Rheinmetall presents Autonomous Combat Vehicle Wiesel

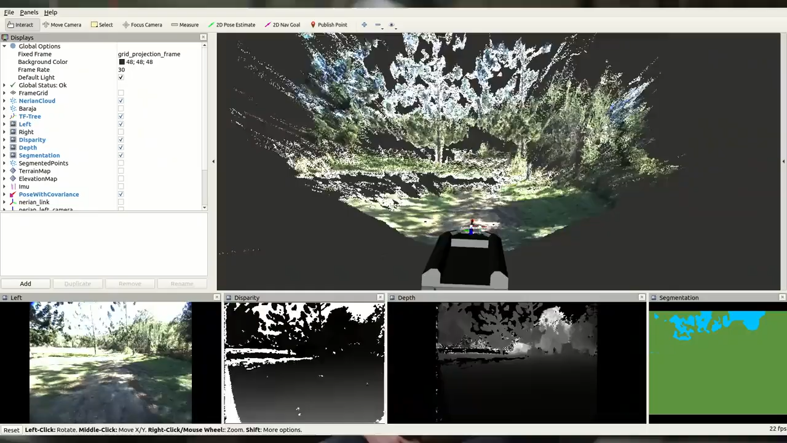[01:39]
which is the brain for mapping out the waypoints and managing the data flow from our sensors.